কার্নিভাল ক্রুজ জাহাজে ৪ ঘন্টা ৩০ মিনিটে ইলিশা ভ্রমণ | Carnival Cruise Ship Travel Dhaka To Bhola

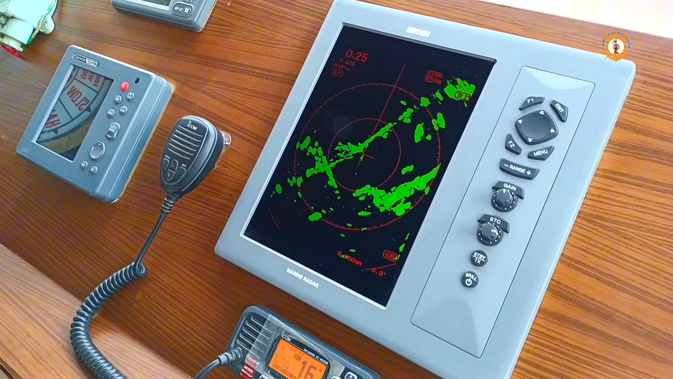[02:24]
এগুলো দেখতে পাচ্ছেন, এগুলো হলো রাডার, VHF, ইকো সাউন্ডার, এগুলো জাহাজের ন্যাভিগেশন ইকুইপমেন্ট।
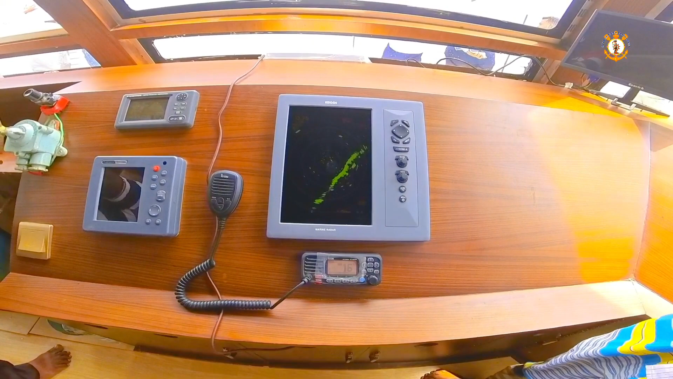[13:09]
আর পাশে যে ডিসপ্লেটি দেখতেছেন এটা রাডার ডিসপ্লে, তার নিচেই হলো VHF, আর যেটা দেখতেছেন গোল মাস্টার দাঁড়িয়ে আছে ওটা হলো টেলিগ্রাফ।